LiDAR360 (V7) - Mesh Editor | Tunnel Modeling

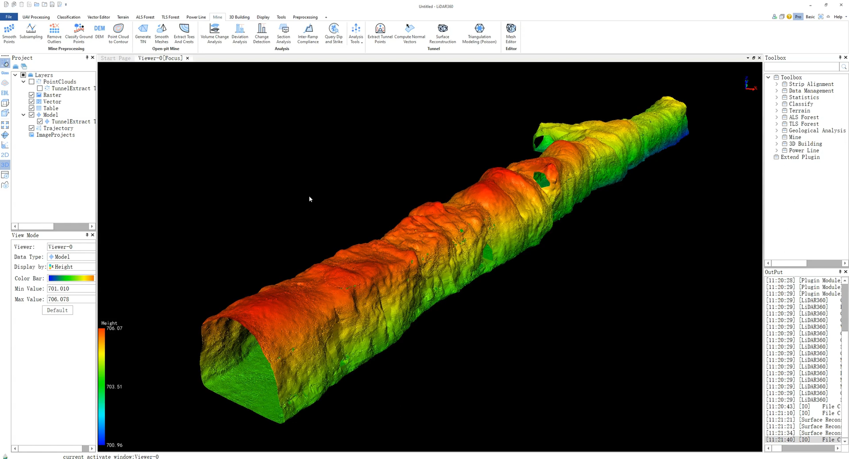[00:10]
In this session, we will cover how to optimize lane models in LiDAR 360. Several semi-automatic tools will help you quickly produce satisfactory results. First, we need to click the mesh editor function to enter the mesh editing state. Once in this state, a page of mesh editor toolbar will pop up.
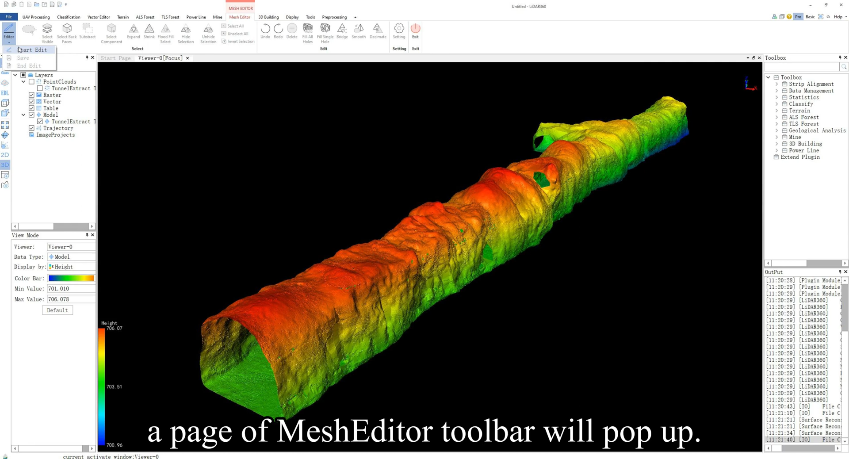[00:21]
Click edit, start editing, and select the model we need to edit.
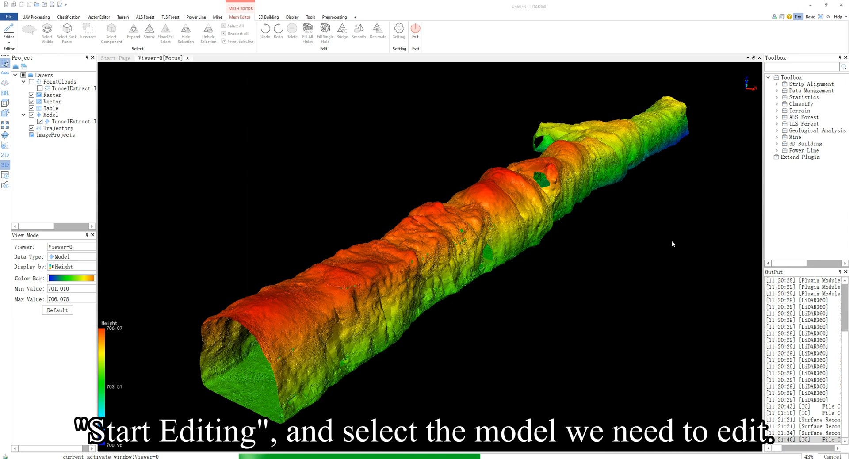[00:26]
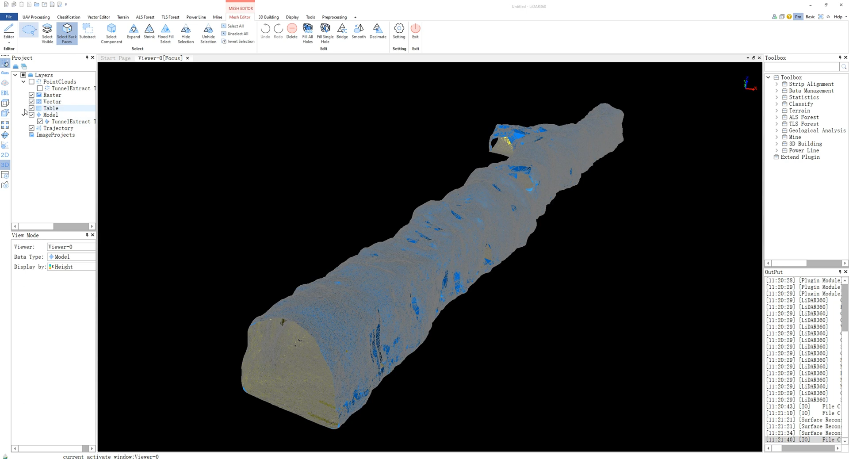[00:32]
The color and display effect of the model can be controlled in setting.
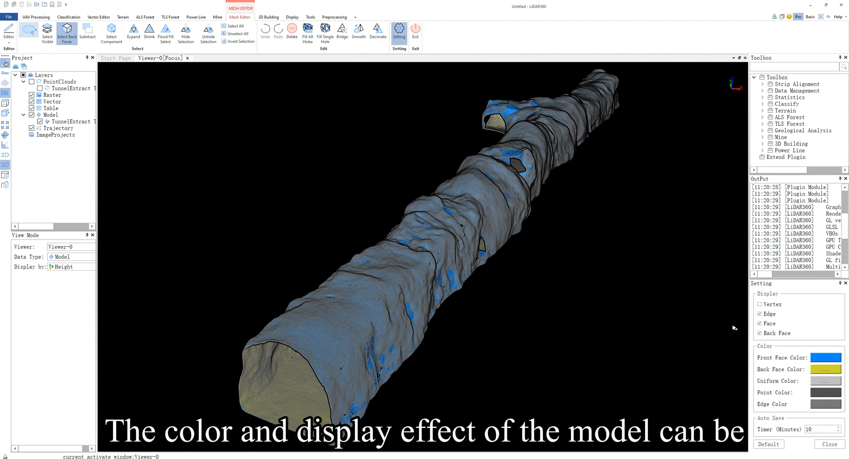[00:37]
Due to occlusion and entrances, the automatically created model usually has some holes.
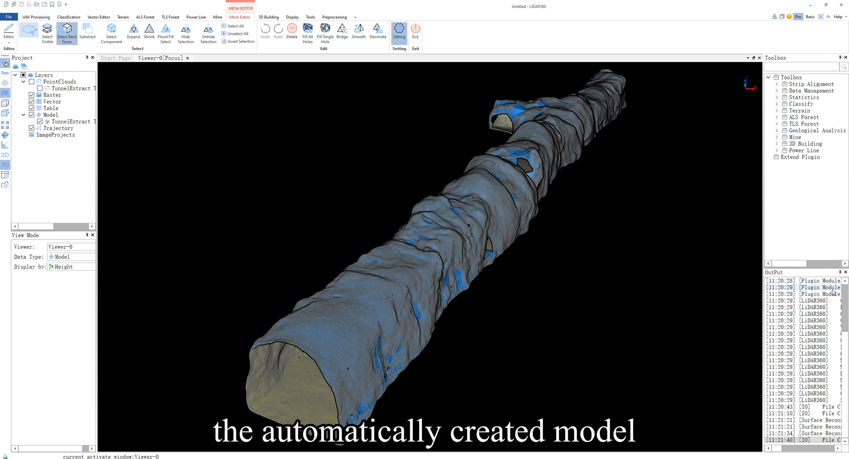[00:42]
We can click the fill all hole function to fill them automatically.
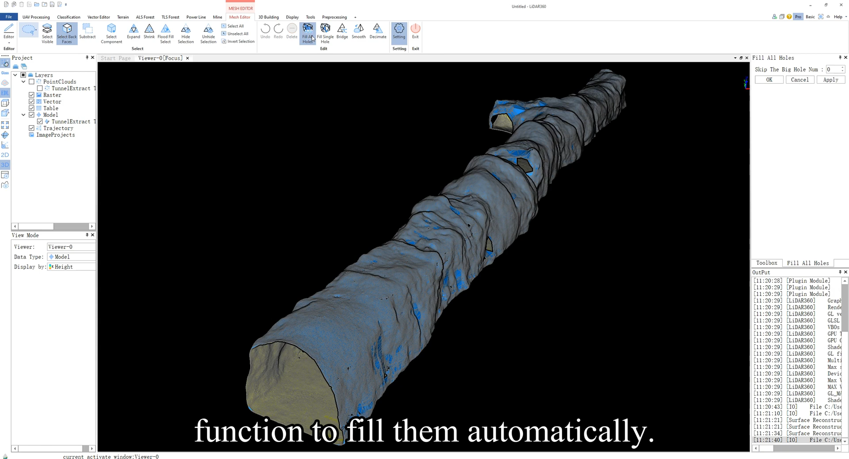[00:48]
After clicking on this function, all the holes in the model will be recognized and highlighted.